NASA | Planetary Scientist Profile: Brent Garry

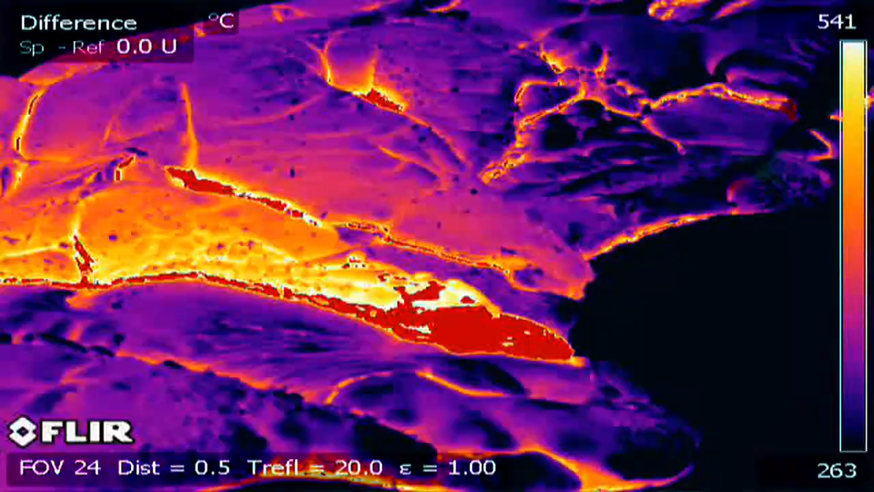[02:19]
And we also use a thermal imaging camera, which allows us to see the differences in temperature across an active lava flow. A lot of people might think that studying geology is just looking at boring rocks all day, but my job here at NASA proves that geology is an adventure.